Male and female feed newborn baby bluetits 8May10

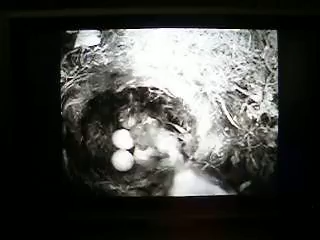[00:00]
See, now she's got something. Oh, that's him, is it? See the beaks over where she's picked?
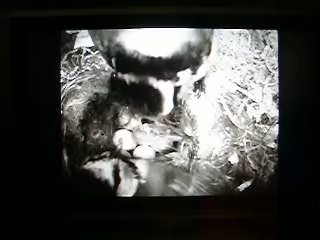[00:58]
See, she's darker. She's been clapping for him to feed her.
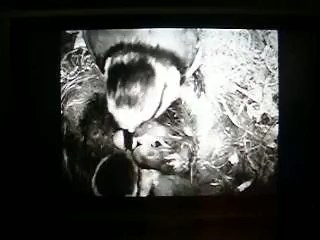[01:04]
He is different, isn't he? Not more white, doesn't he? Right ahead, I think. Not more white Yeah, she, I don't even know it. I didn't want to call her a headache like that. Thank you.